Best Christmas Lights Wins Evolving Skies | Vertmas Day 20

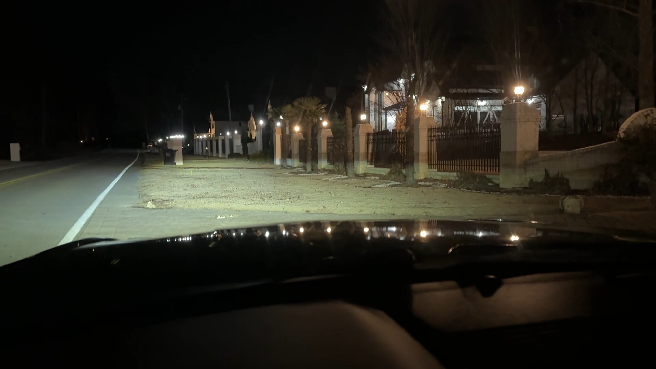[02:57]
Like literally, I'm just, I'm just parked right here in their freaking, I guess the driveway right in front of their house.